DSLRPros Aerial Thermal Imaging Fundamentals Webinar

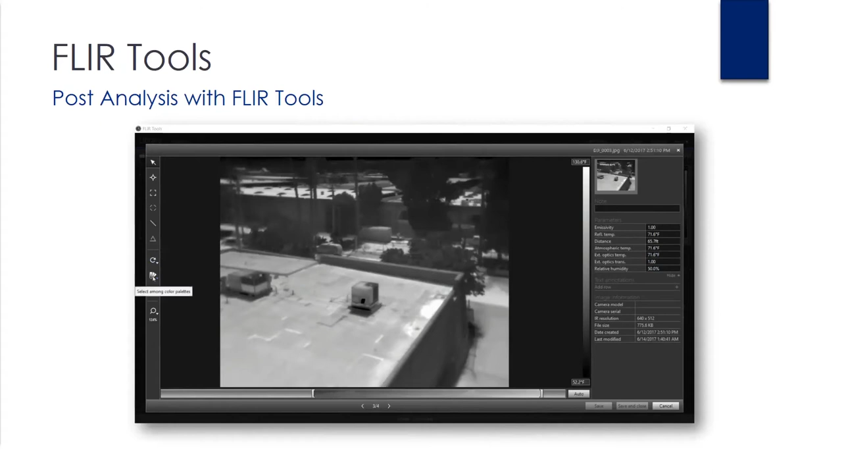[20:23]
you'll be able to see on the right hand side where you can enter your emissivity, reflected temperature, humidity, and all those environmental variables. On your left, you have some tools where you can manipulate your color palette. And you're going to want to select the color palette that's obviously appropriate for what your for your specific use case. You also have tools like the spot temperature reading. You can place that anywhere on the image and you'll see your temperature reading over there on the right hand side. And you can take multiple readings there.
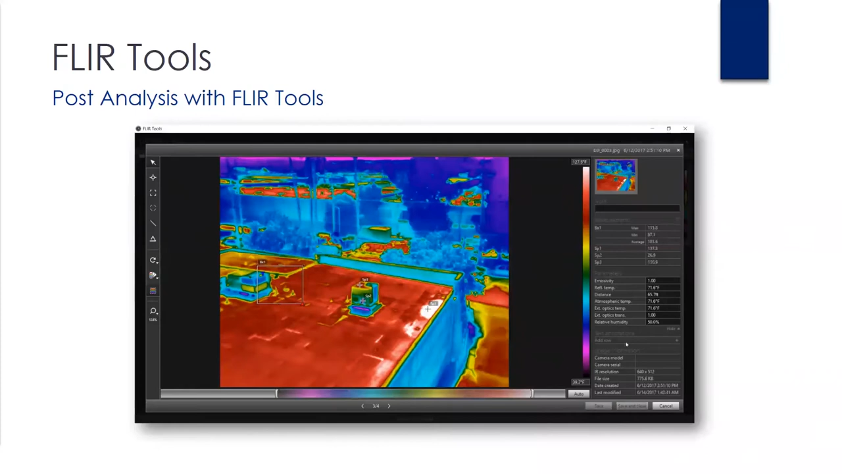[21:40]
And to adjust your span, simply grab the entire bar in the middle and drag that and that's going to adjust that for you. Now after you've made all your annotations and saved all of your notes, the actual image is going to have those annotations on the image. So you can actually send that image out to other folks and you'll be able to see those annotations there. I've got a question here. Give me one second.